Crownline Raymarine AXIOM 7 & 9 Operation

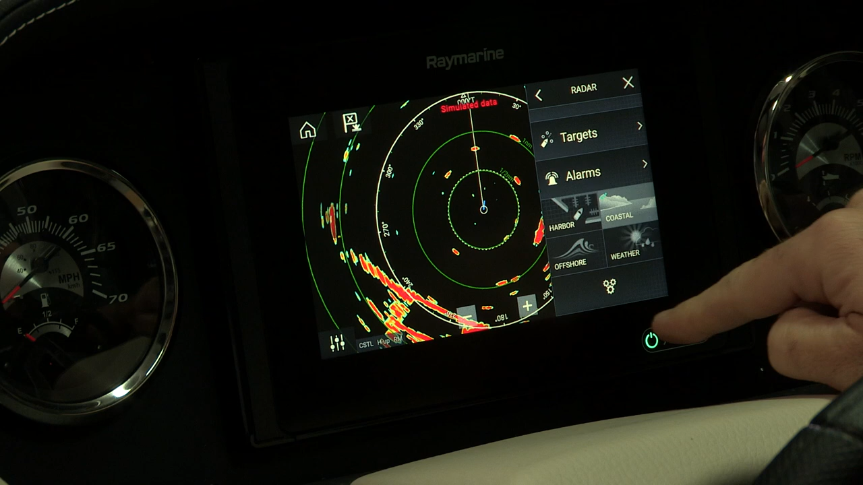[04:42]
So if you go into your settings and then you go down to your settings,
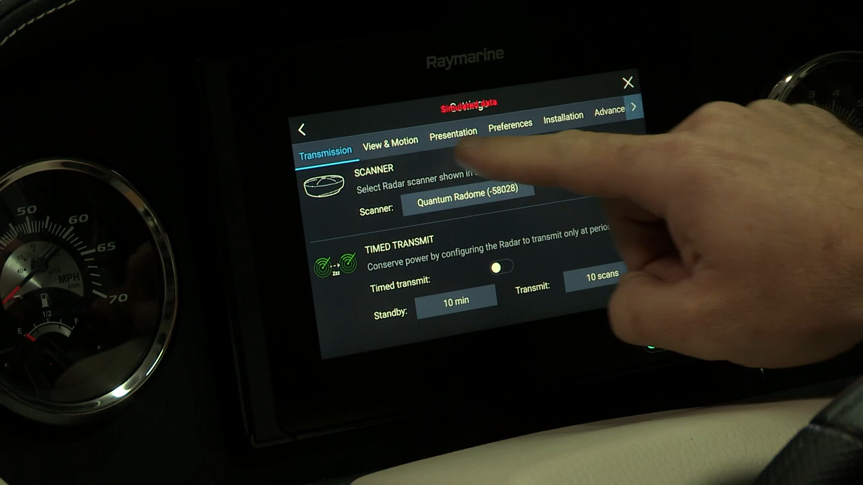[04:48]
you can change the presentation and then you can go into what we have.
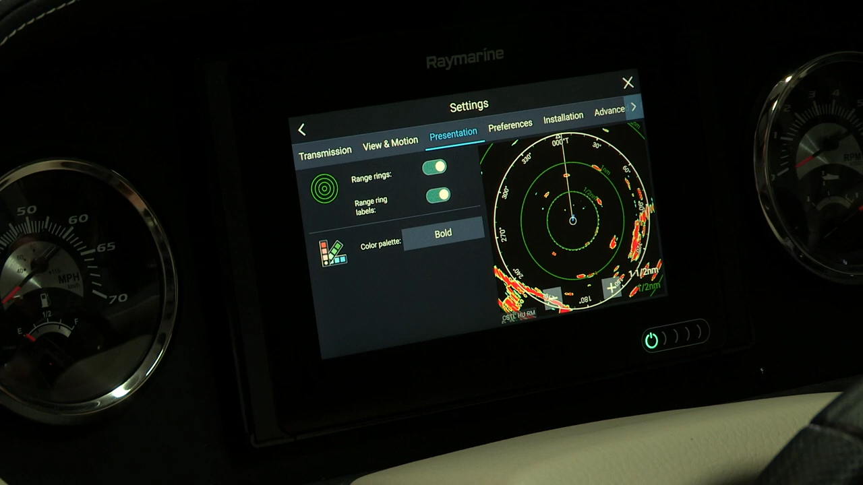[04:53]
It's called bold right now and then you can switch in and you can change this to whether you want to look a classic radar.
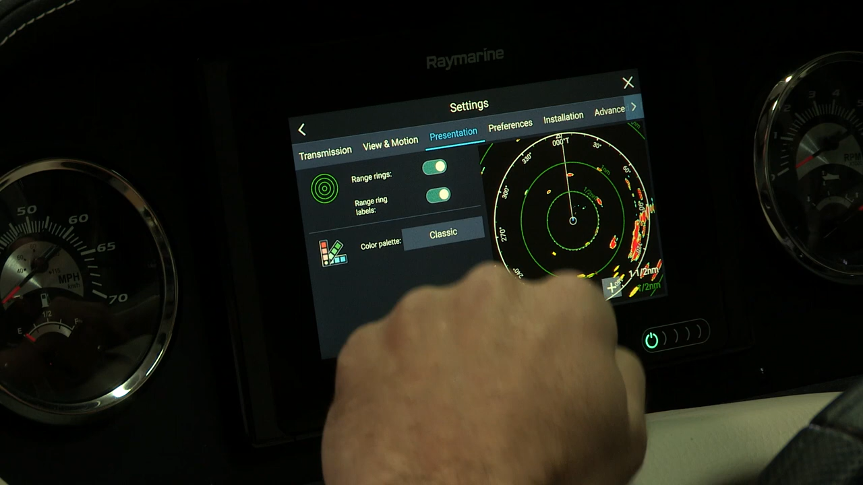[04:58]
But this again is called live view so it's never show hiding the image from you.
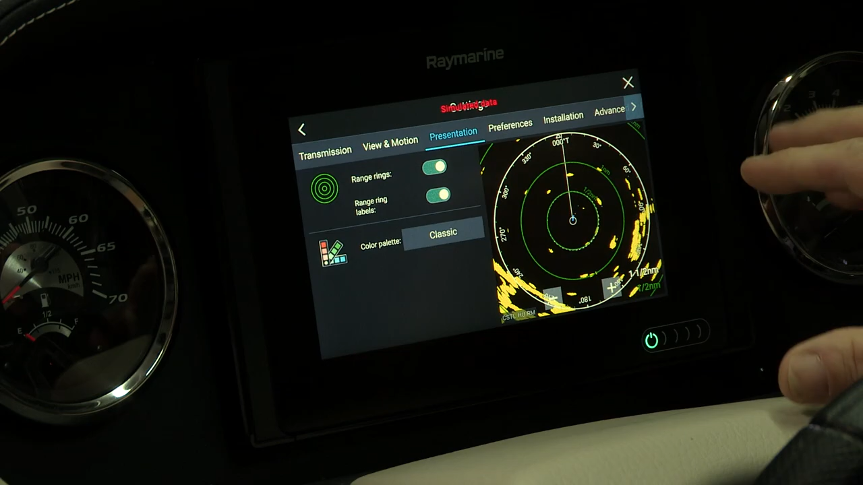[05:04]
So as you're making these button pushes and you're making these changes, you're actually seeing this as a live live feed.
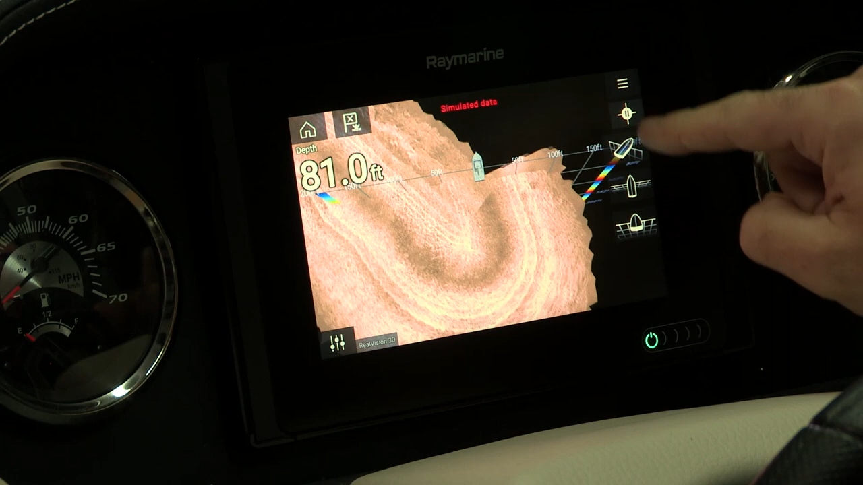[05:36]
On screen: depth 81.0 ft
And these are different views that you can see from the live 3D real vision.
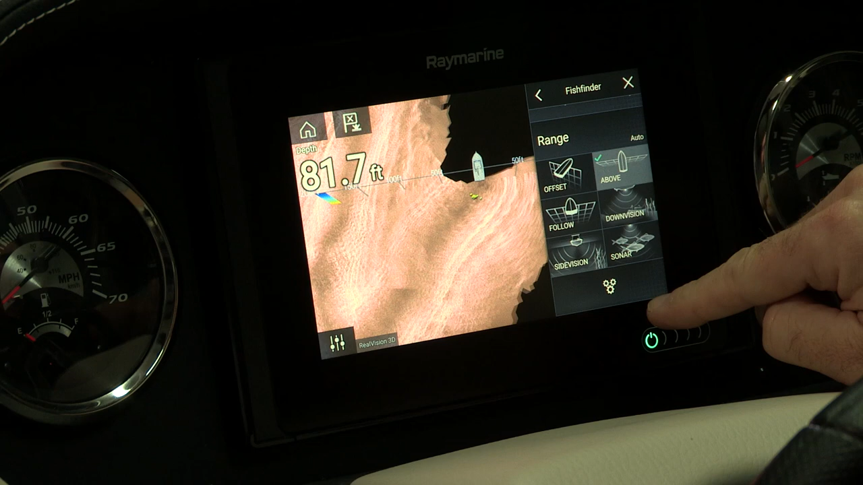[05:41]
On screen: depth 81.7 ft
We have what's called side vision sonar
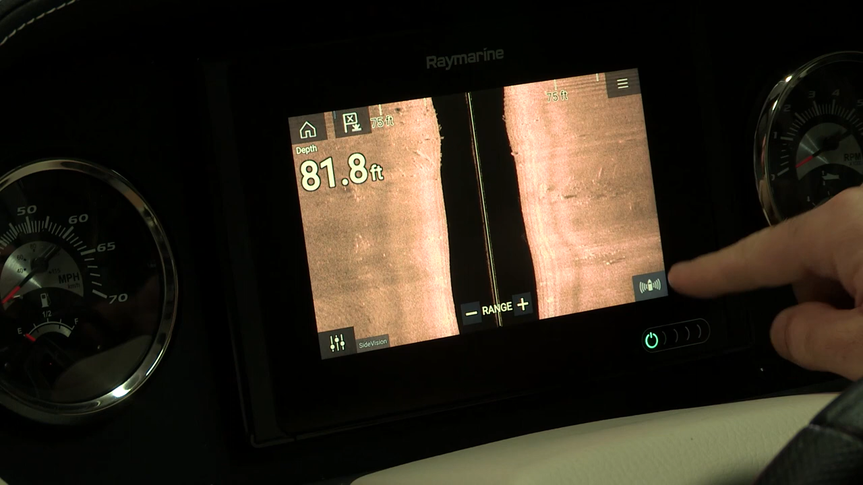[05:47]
On screen: depth 81.8 ft
and
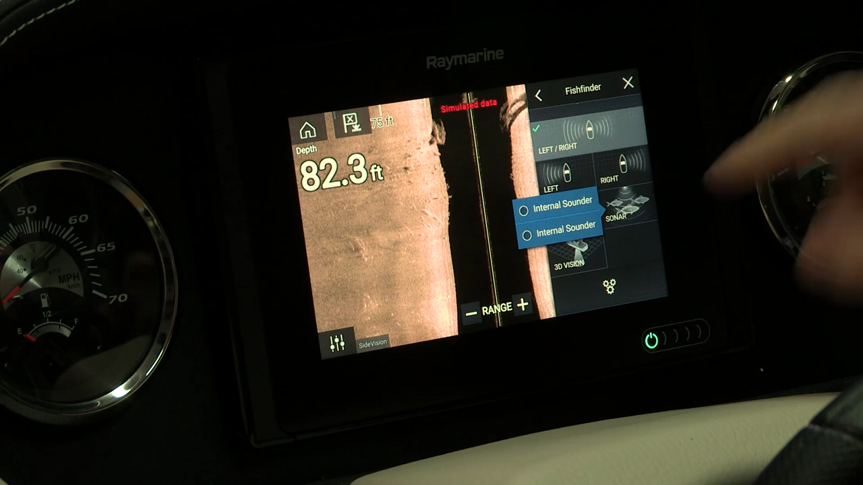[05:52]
On screen: depth 82.3 ft
then we have the traditional sounder page.
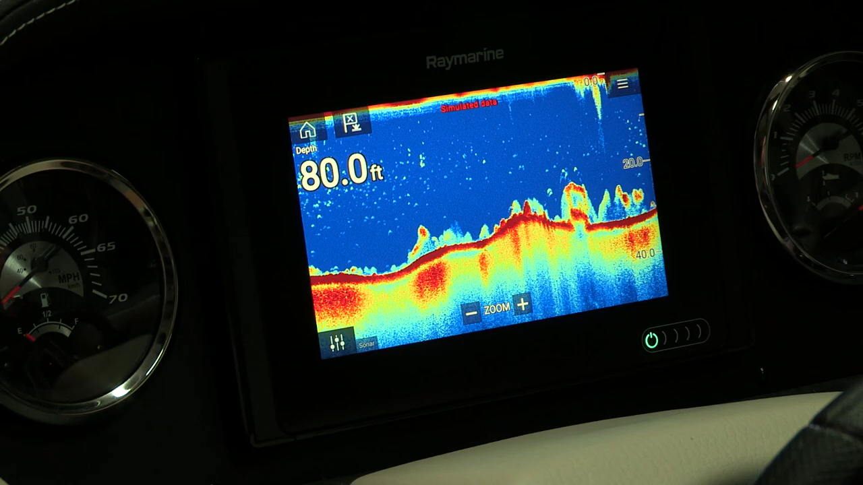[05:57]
On screen: depth 80.0 ft
Also on the Axiom 9 we have quick keys where you can go to get your my data where it has your waypoints stored your routes and your tracks.